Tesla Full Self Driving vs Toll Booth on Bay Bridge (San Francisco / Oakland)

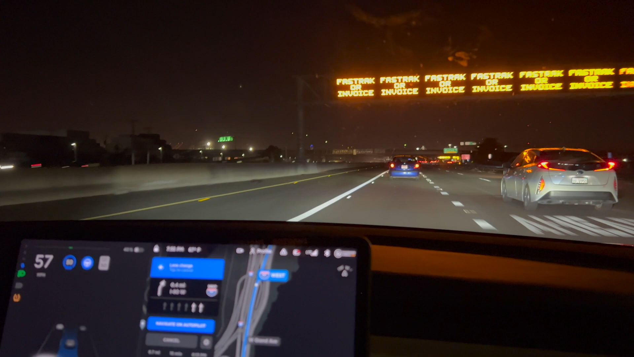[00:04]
All right now we are about to merge on to the was this the Bay Bridge yeah Bay Bridge now the cars trying to go down to 50 and increase the speed back to 60. We're gonna hit a toll booth here about quarter-mile so I'm going to apply the steering pressure to the steering wheel I am I'm keeping increasing the speed but it will not go faster because the car in front of us is going extremely slow. It wants to confirm lane change so I will. It will not do the lane change because it's a solid line like I don't know what it wants me to do there.
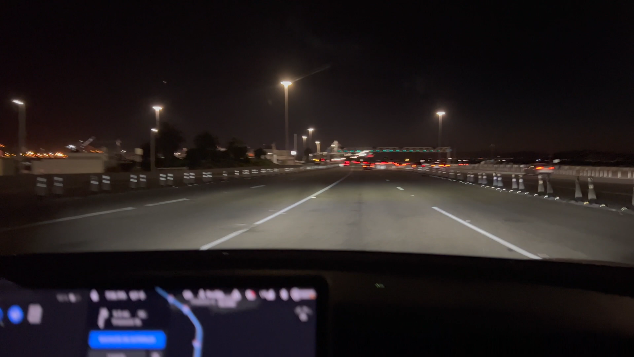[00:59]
And then do it right through. I set the 35 to go through real speed with set 5. I set the 35.